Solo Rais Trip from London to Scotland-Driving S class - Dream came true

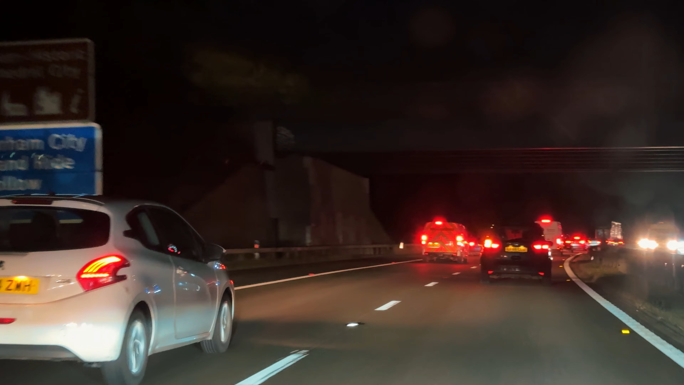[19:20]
देहराम इज अ सिटी और अभी स्कॉटलैंड में एंटर हो चुके हैं, बट ट्रैफिक काफ़ी है यहाँ पर भी रोड पे।